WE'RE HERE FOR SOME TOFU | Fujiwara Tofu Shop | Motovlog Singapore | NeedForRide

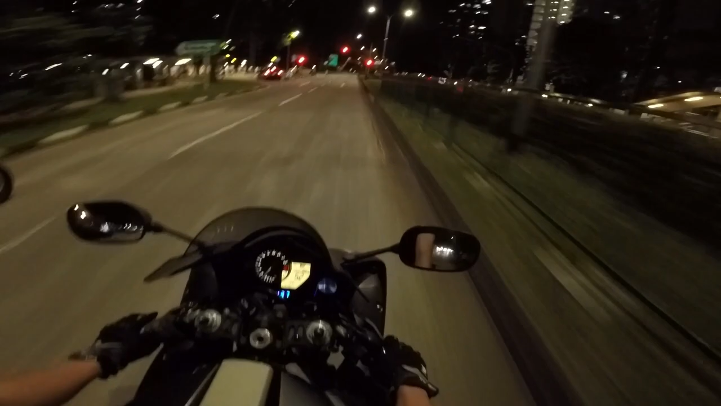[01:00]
Tank, because later I'll be meeting some of my friends out for a ride. This R1 is really a real drinker. So with the mileage of about
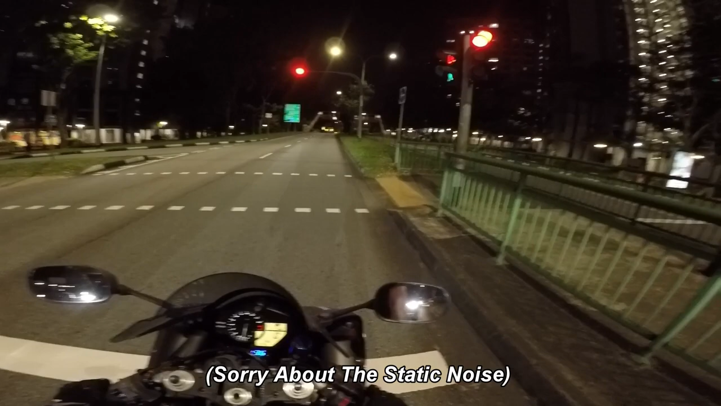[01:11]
220 kilometers, the fuel light will light up. So right now I'm running at about 149 kilometers. So with the amount of fuel left in the tank, I'm not sure whether it will last for tonight's ride. So let's go and fill up my tank just in case if I don't have enough fuel in my tank. The fuel consumption on this R1 is really bad.
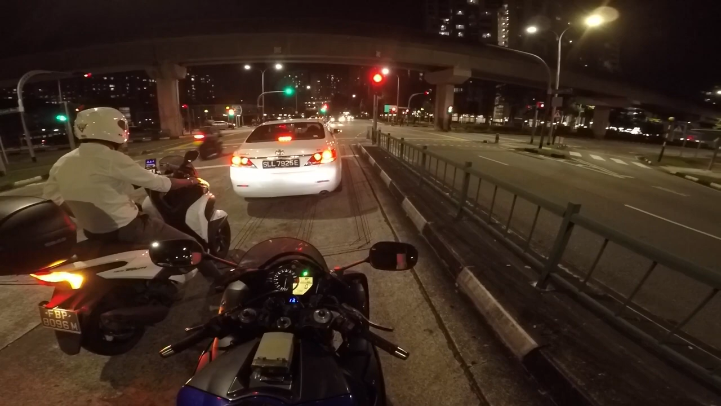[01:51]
And the best that I managed to hit was 330 kilometers before the fuel light is up. The worst is around 270. So what else on this R1 is 230. So with a bigger CC engine, the fuel consumption will definitely be worse than the smaller CC bike. I'm also meeting my friends here. I think he's here already. And he's running a CBR1000R.
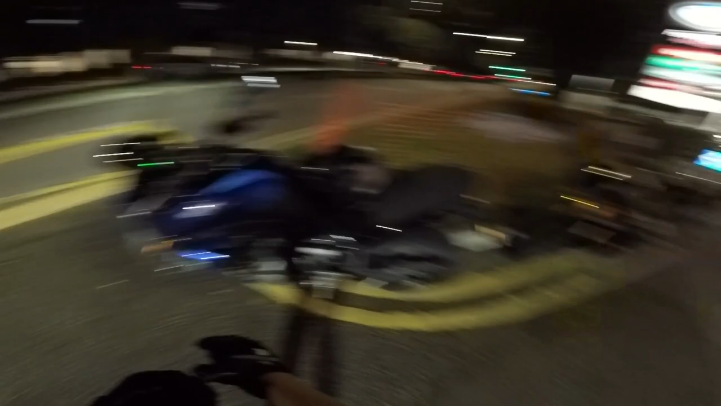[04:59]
Looks like the MT series bike. I guess they are inside, so I just wait for them here.
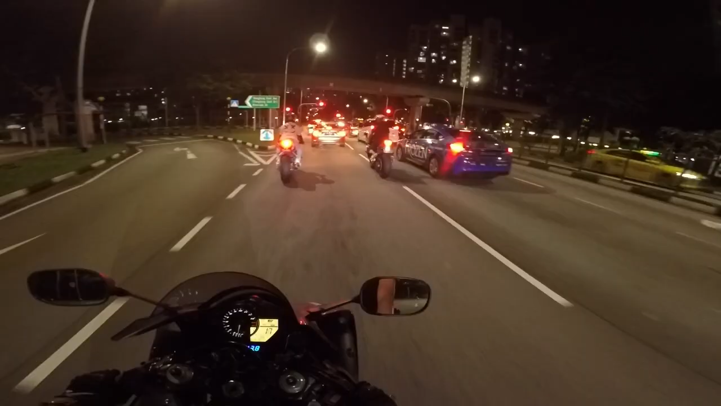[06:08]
It's an 09 motor because he doesn't have a day running light on his headlight. But the tail looks exactly the same as mine.
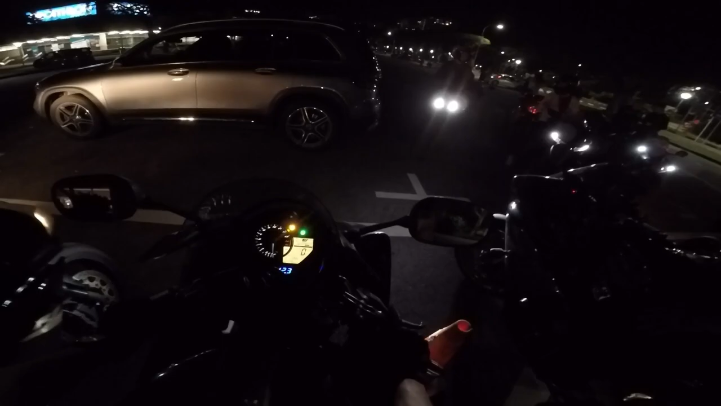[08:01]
Ooh, wow, all the 1 liter bikes.
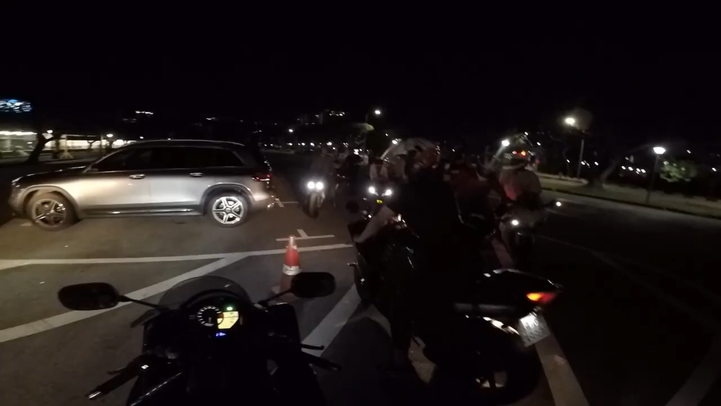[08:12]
So today we have R15, R1, CBR1000R, Honda RVF and the CBR600.
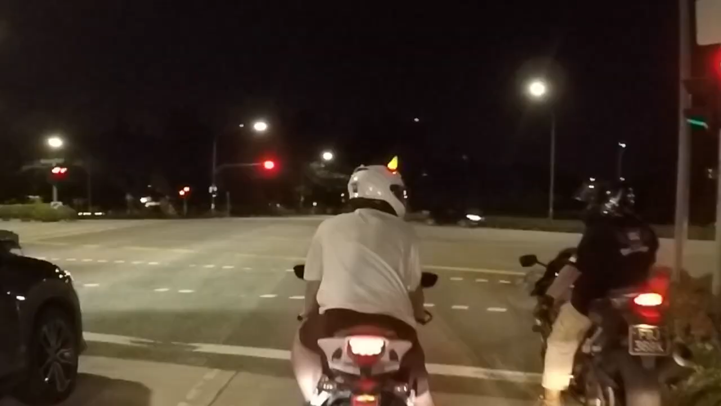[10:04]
I think right now she's the most prominent rider on the road, and that's quite a good idea, you know, to be safe on the road.
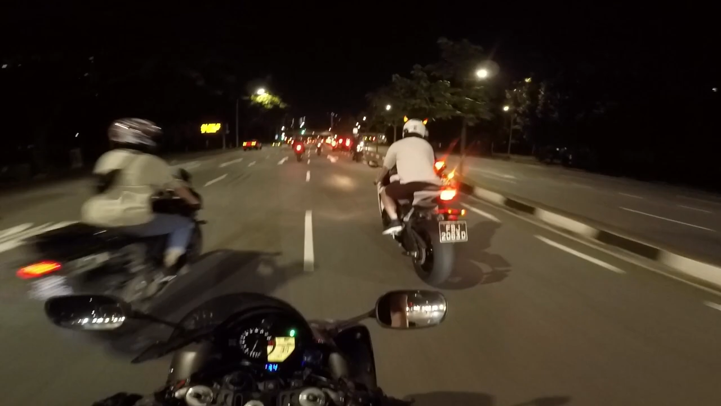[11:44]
Yep, so we are here. So this is the Fujiwara Tofu Shop.
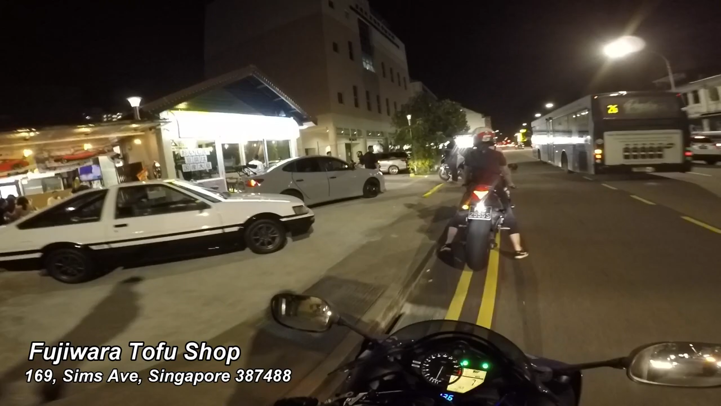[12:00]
As you guys can see, all the car enthusiasts are here to take photos.
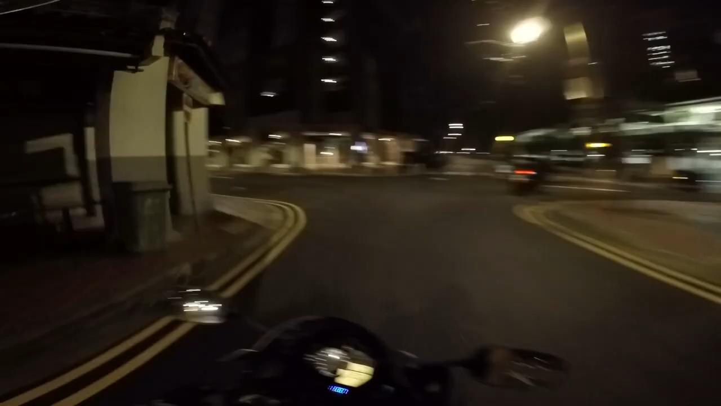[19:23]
So today there are 10 over bikes, close to 20 bikes.
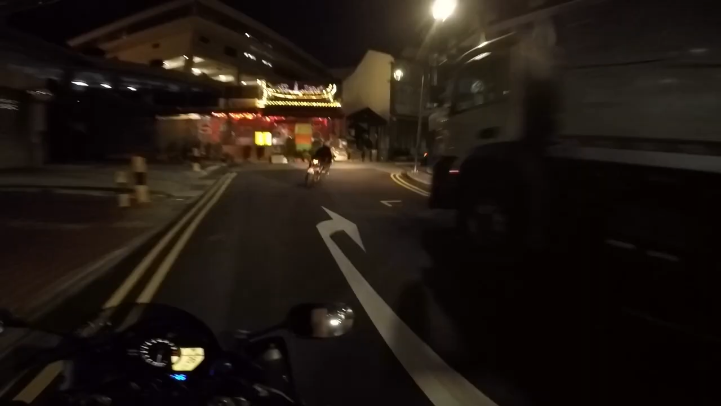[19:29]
So the riding was really fun and we took quite a lot of photos, but of course the lightings were pretty bad, so by using our phone the photo quality is pretty bad. Oh damn, the road is closed.